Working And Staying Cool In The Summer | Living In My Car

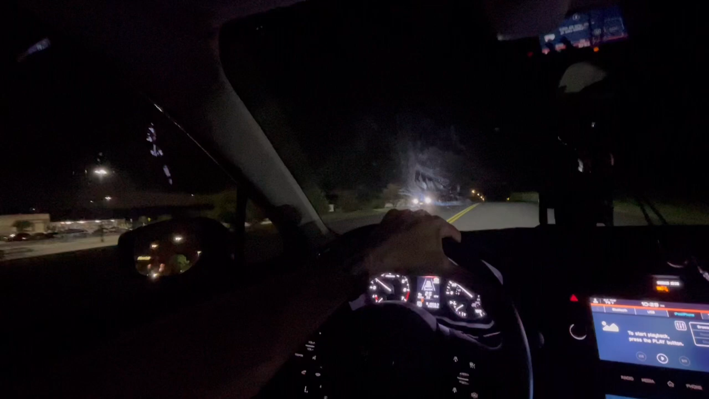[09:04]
But it's actually not too bad tonight. There goes Georgie right there in the semi to the right.
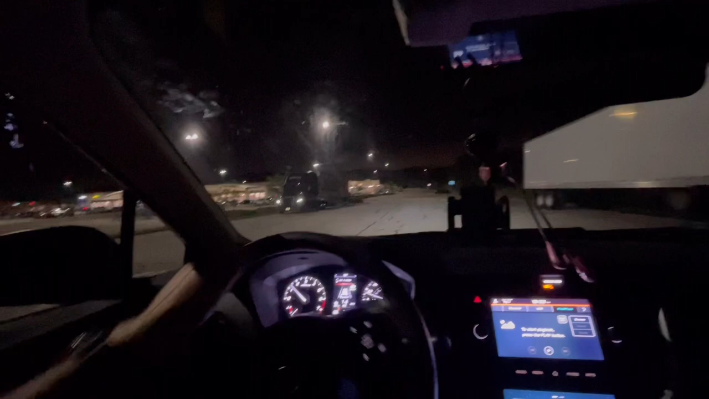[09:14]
And there's Billy over there in the semi to the left. People sleep here. The truckers sleep here all the time.